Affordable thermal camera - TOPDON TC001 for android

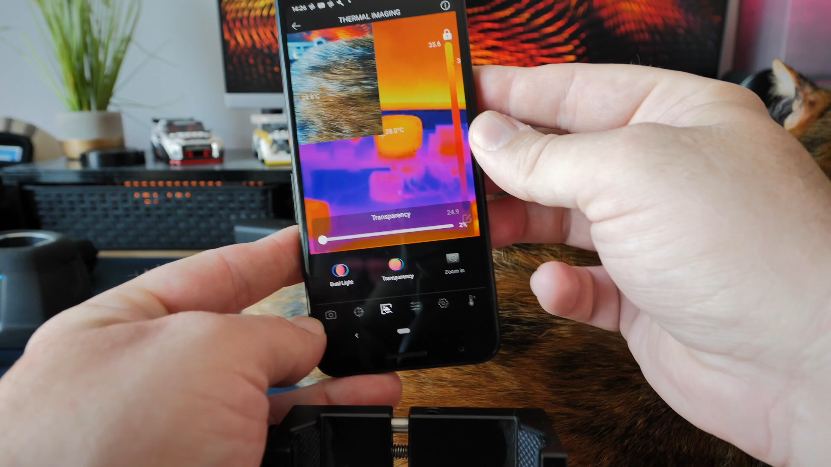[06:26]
and oh cat's in the way and what the thermal image
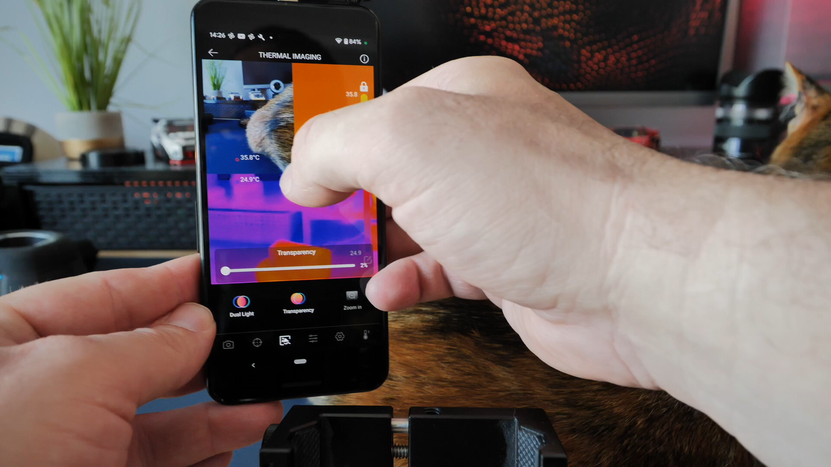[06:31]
camera's seeing as well and you can move this around on the screen to get it out of the way so when you're recording
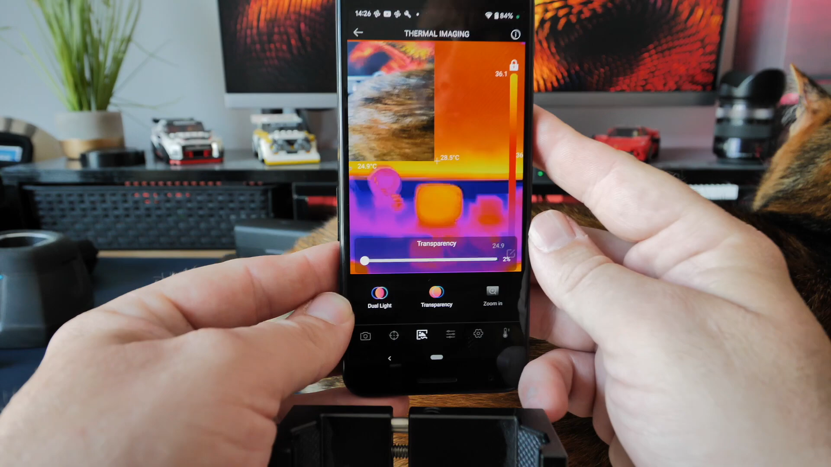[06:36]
you'll see both of these images this
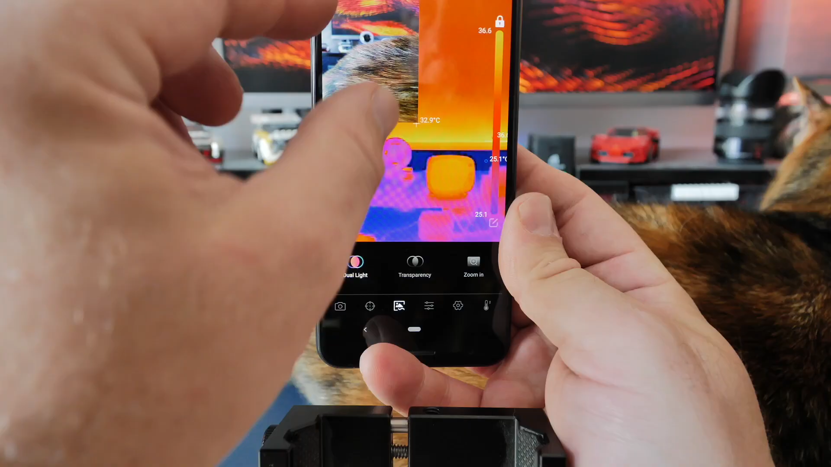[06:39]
can also be pinched to zoom to resize it to how you wish.
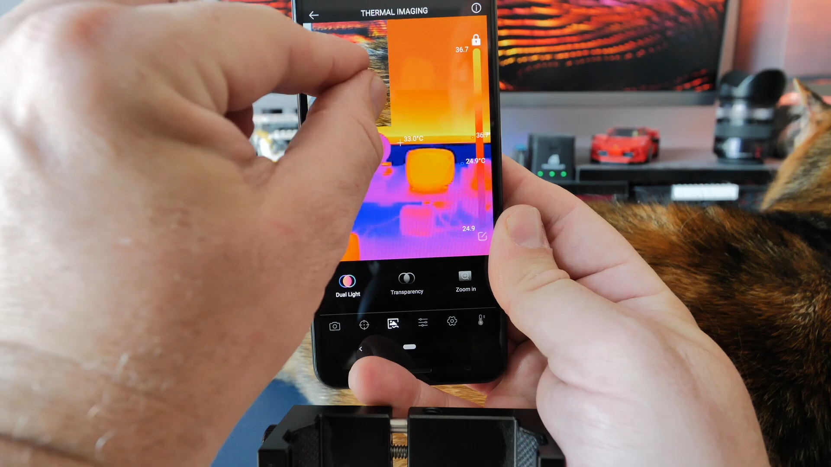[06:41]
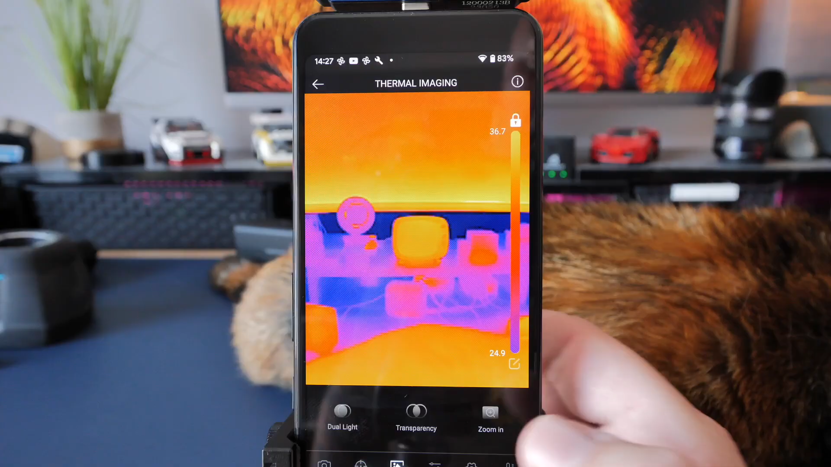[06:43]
Next one along is we've got a zoom mode so we can zoom the camera in it's a digital zoom so we can zoom in and see what we're looking at in that way.
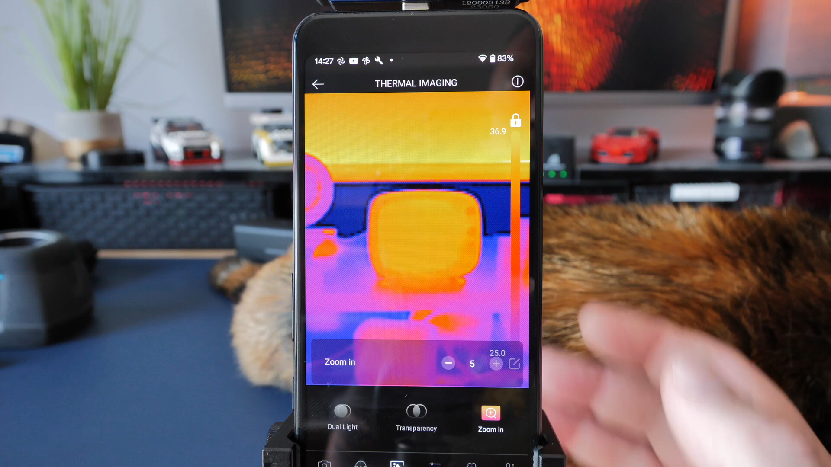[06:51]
The next tab along is just different colours that we
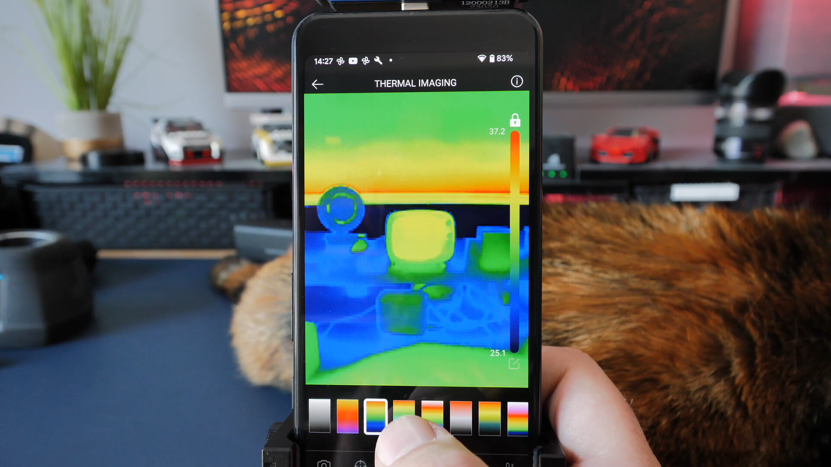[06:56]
can use depending on what you're doing and how you'd like to view the next one along is the settings we've got the colour bar on the side you can turn it on and off contrast settings and details there's a hundred percent showing the
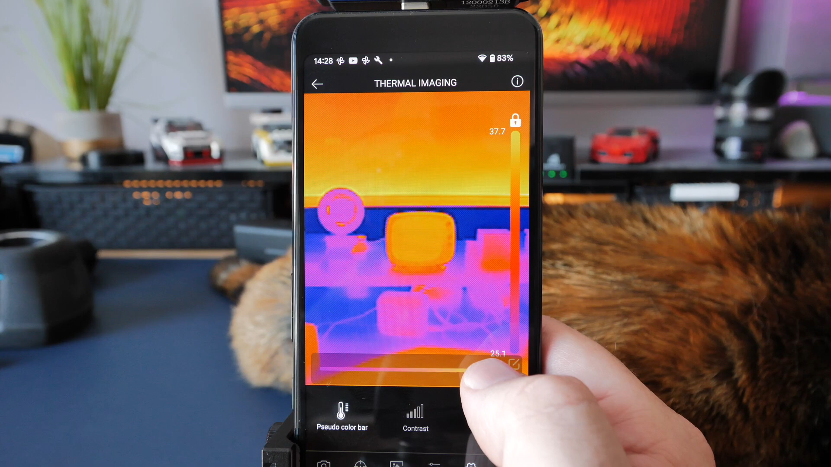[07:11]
detail and zero percent if i get this to slide down zero percent you can see the details disappeared in the television there on the end you've got a little thermometer
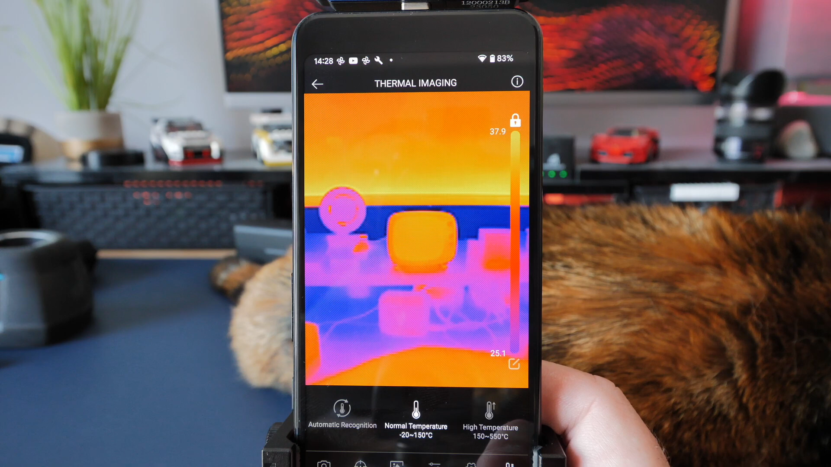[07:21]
symbol you've got a high temperature range a normal temperature range and you can turn the automatic recognition on and off
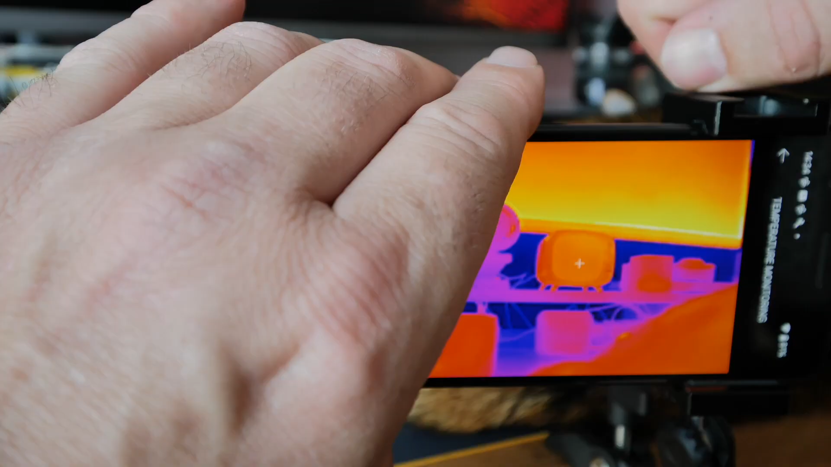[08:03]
hopefully it'll avoid the cat's ass and then i can set it to monitor say monitor that little screen there so i can set the point it's
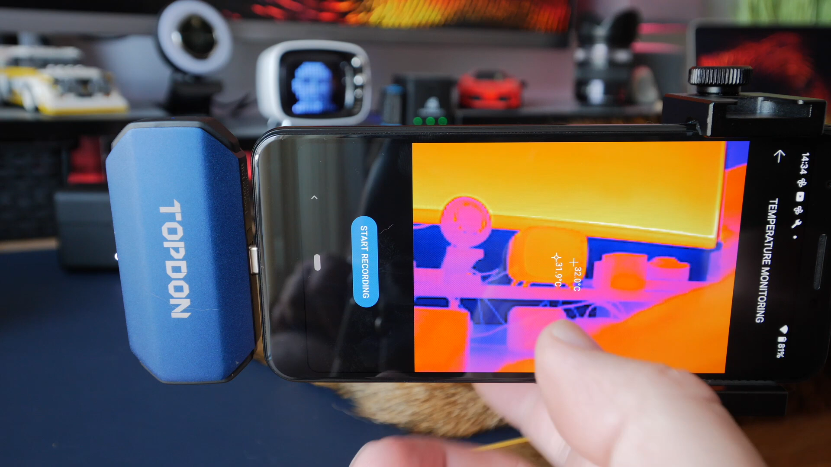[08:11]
set it 31.9 degrees you see it is then i can click start
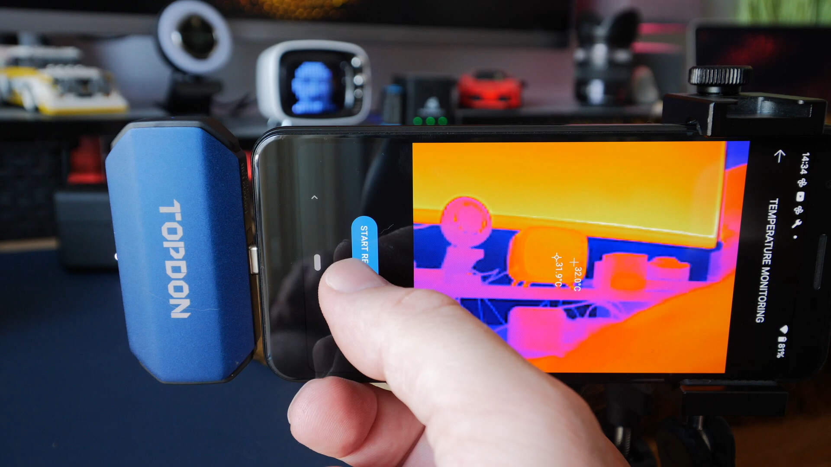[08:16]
recording and it'll record the temperatures at that point over a given amount of time and we could just leave it set up like that so if we're wanting to monitor something we can just leave it recording for as long as it
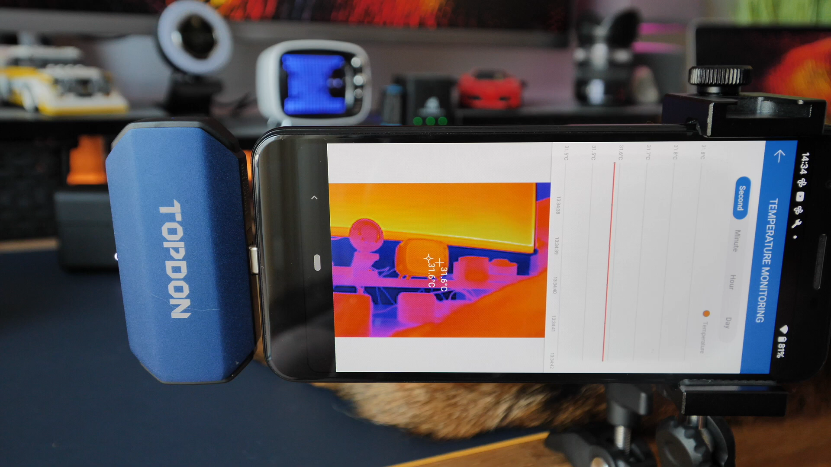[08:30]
needs to record and then it can monitor the temperatures of a point and it'll record them on a graph
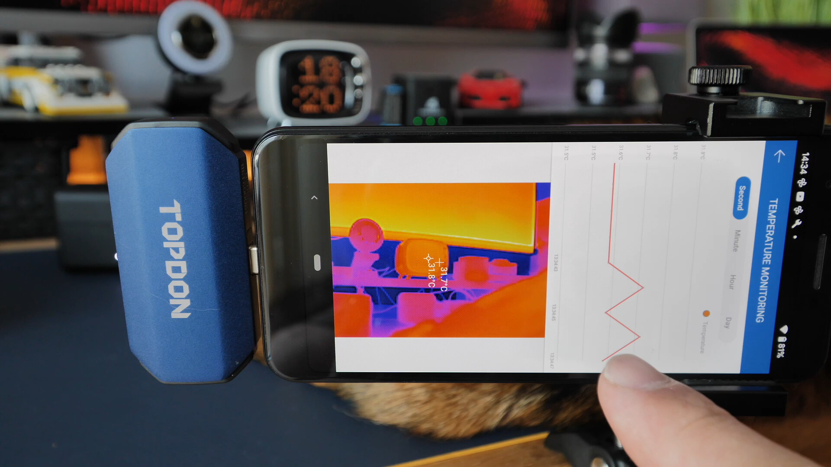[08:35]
so we can look back at those again later